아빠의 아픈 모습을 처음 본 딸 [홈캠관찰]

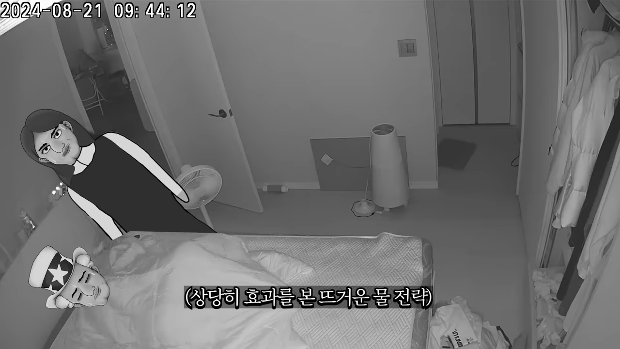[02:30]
아파 아파 8.7 너 스카우터야? 점점 8.6 8.7 아 입 다물고 있어 전투력이 상승하고 있습니다 더 올라 그러다가 입 다물고 있어 너 오늘 대답만 해 대답도 하지마 가만히 있어 에이 추임전 괜찮잖아 아 웃으면 열 더 오른다고 아니 근데 이거 이불을 진짜 이렇게 꽁꽁 싸매고 있으면 안 돼 추워 말 드럽게 안 들어요 진짜 병원 가서 수액 한 대 맞고 나면은 이거 짱 나을 것을 진짜 7,80 먹어가지고 할아버지 되서도 이러실 것 같아 갔다 올게 야